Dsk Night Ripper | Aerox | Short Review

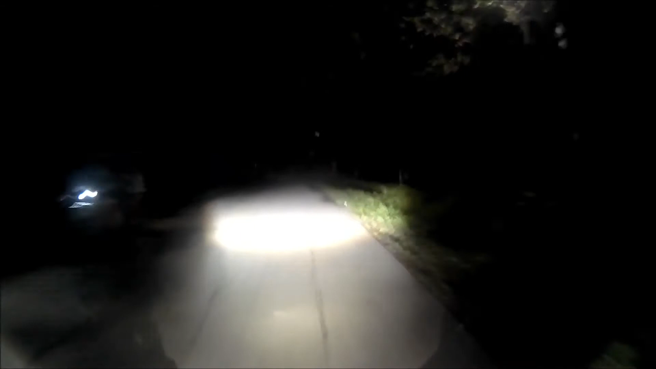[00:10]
DSK-MDL 50 watts kung gaano baka liwanag yung high and low itong ating mini driving light sa gabing ito. Check natin kung gaano kaganda, kalakas at kaliwanag yung nabili kong mini driving light DSK 50 watts.
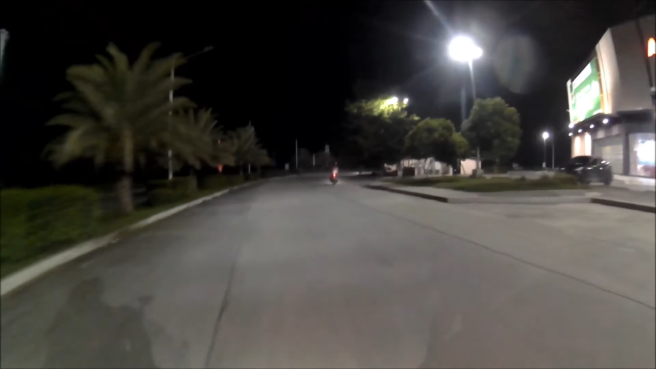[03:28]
Yan, tingnan po natin yung ilaw ng stock ng Aerox. Napakahina po talaga. So it's better na karoon tayo ng ekstrang ilaw. So nung binuksan po natin yung MDL ay sobrang liwanag at nakapagbigay ng magandang liwanag sa ating daan. Dumating nawa ang inyong kaharian.